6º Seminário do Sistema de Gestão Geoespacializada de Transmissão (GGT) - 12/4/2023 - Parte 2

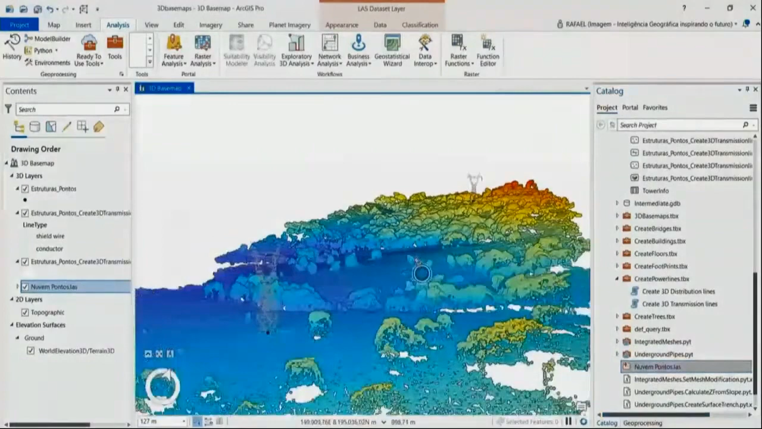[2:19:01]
e tendo uma visão completa da situação em campo quase uma visualização
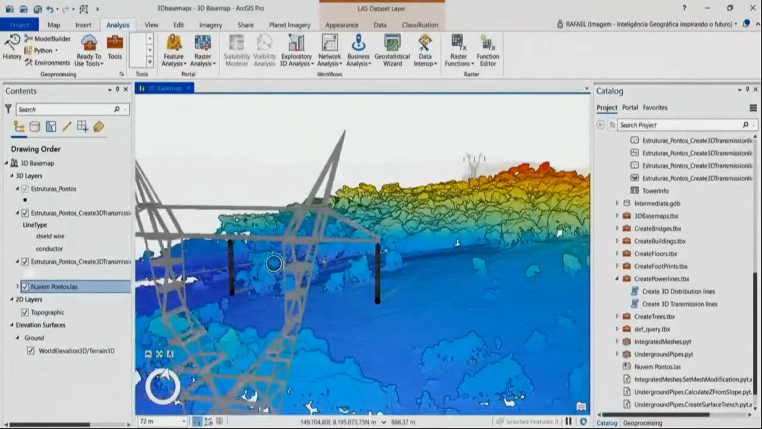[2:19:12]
completa da situação e podendo ter com uma nuvem de pontos que
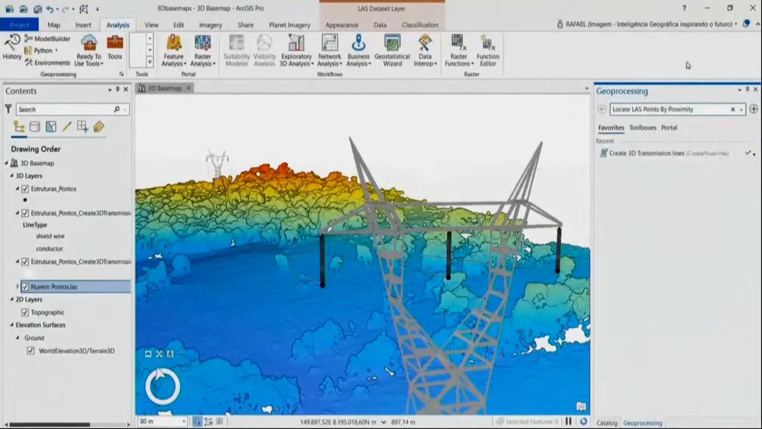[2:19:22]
a gente tem em processos como LIDAR ter identificado os pontos de interferência e os pontos mais próximos que necessitam uma intervenção mais urgente neste vão da linha de transmissão
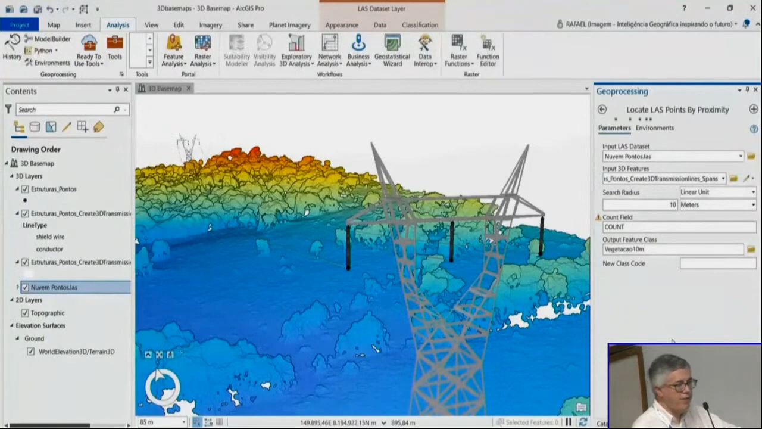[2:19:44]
isso tudo pode ser feito de modo automatizado se você tiver o levantamento da linha e usando os dados que você já tem do projeto da linha
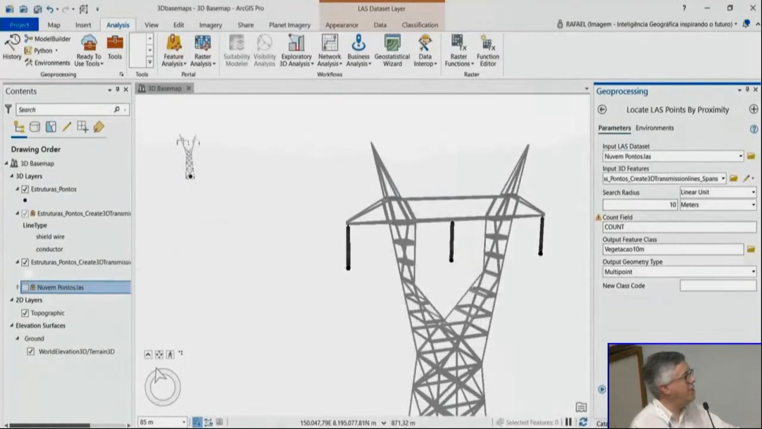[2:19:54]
e fazer um processamento para poder
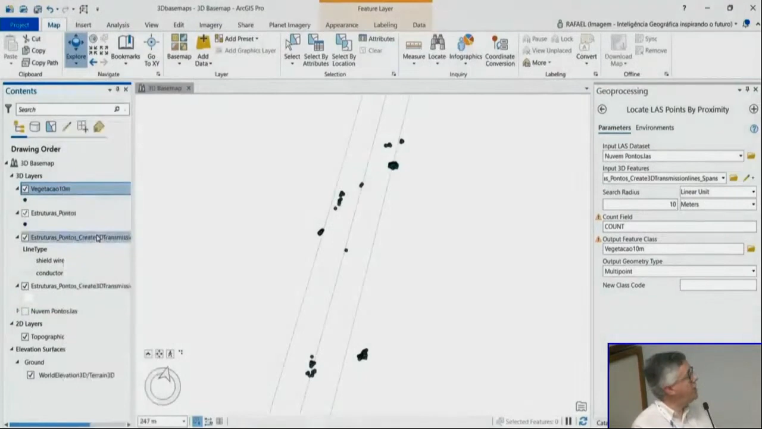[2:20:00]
identificar esses pontos de maior necessidade de intervenção
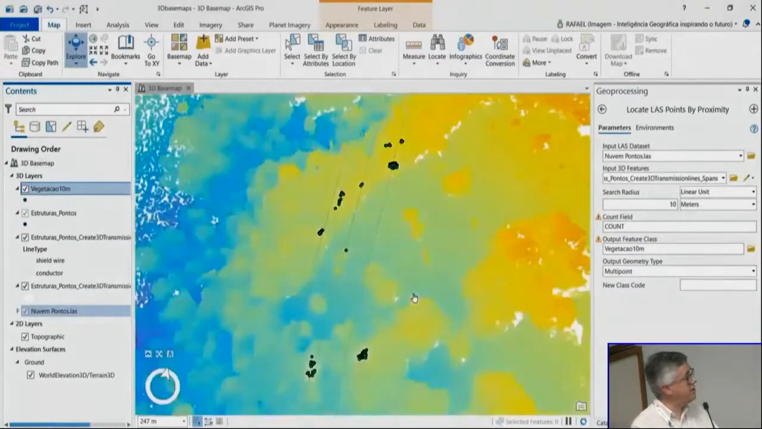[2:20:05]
no caso com a vegetação aqui ok
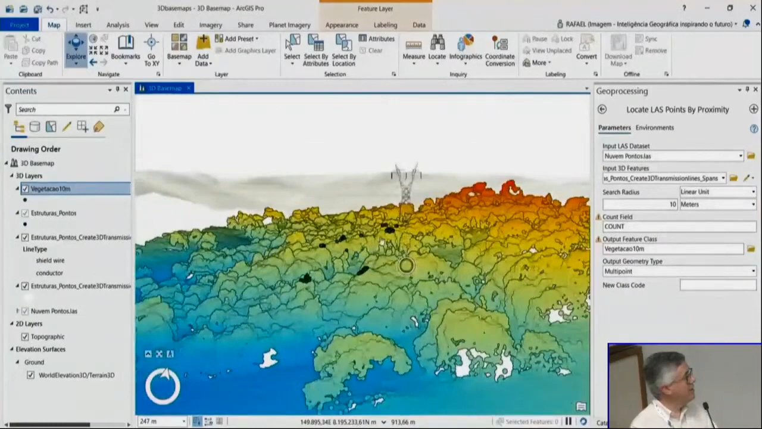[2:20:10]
então esse é um exemplo que a gente pode começar a ter um uso maior
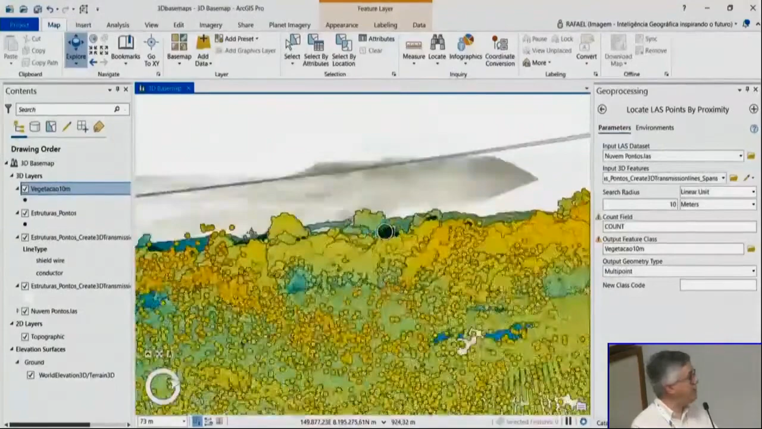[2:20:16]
de uma tecnologia que por enquanto ainda é mais cara o
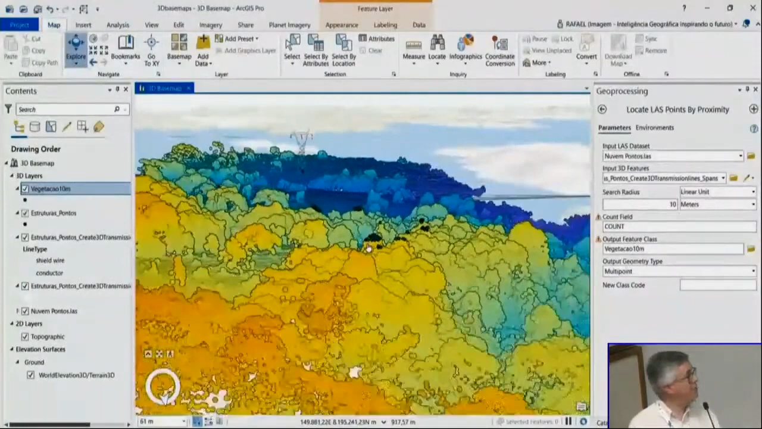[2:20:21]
levantamento de nuvem de pontos mas que tende a ficar cada vez mais maior o uso e de valor mais acessível ok
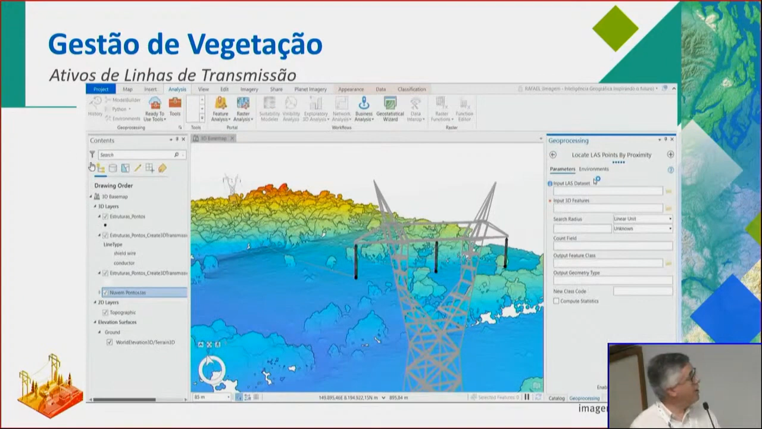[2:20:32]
ok mas também pensando num outro ponto a gente está falando aqui
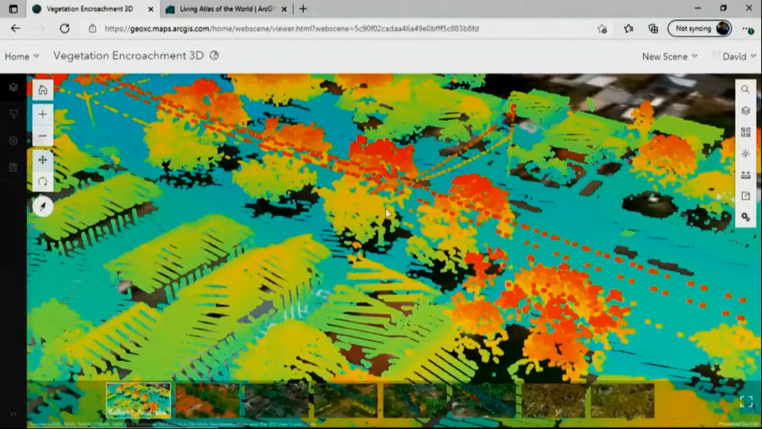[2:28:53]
no seu planejamento de manutenção da área da concessão e aqui usando no caso inclusive
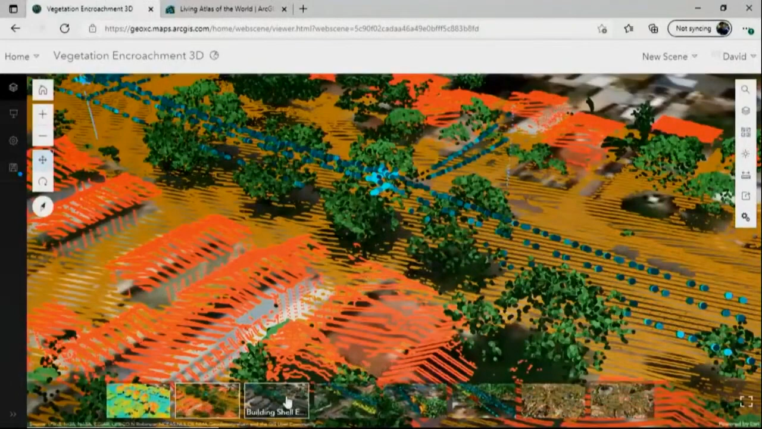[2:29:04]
levantamentos que foram feitos em nuvem de ponto 3D mostrando pontos de interferência mais próximas baseadas nesses padrões
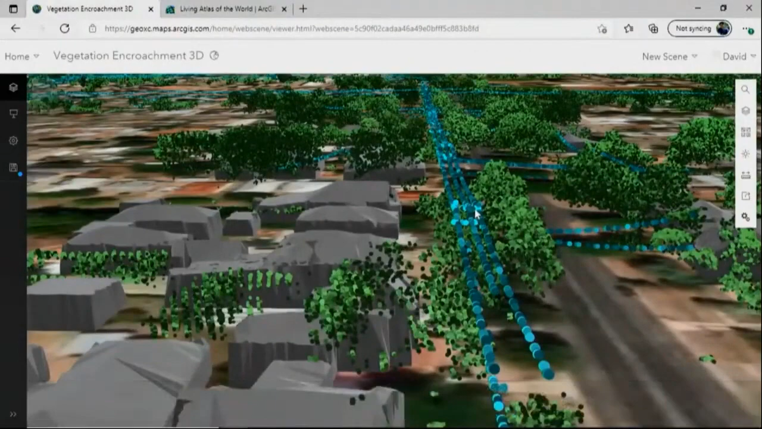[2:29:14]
de levantamento e dos ativos verdes da área em estudo
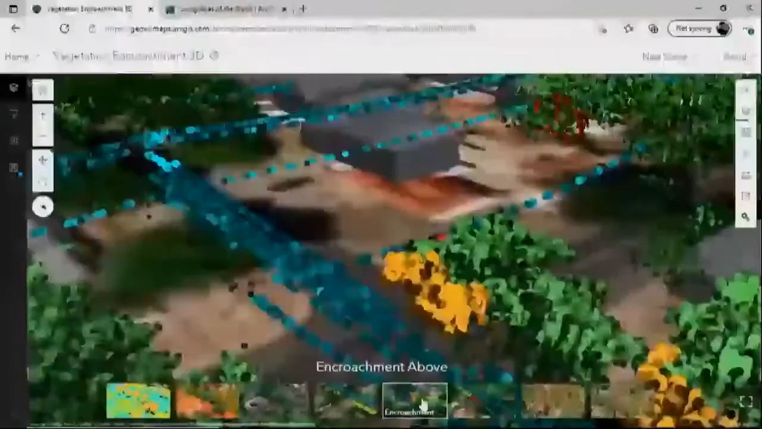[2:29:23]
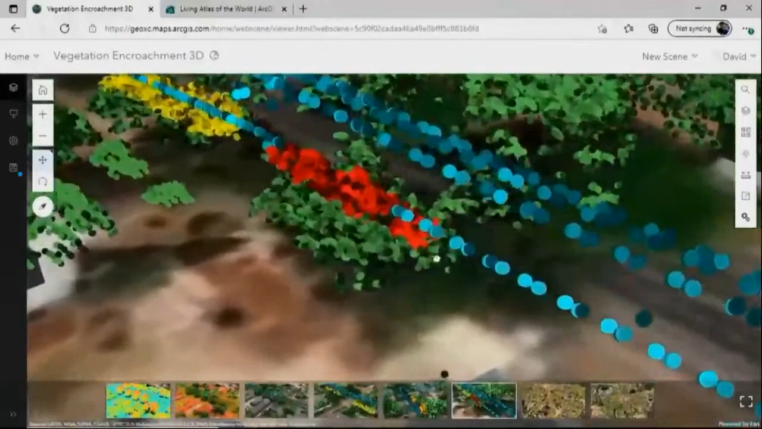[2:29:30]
e aí identificando os locais onde você precisa fazer uma intervenção de modo mais urgente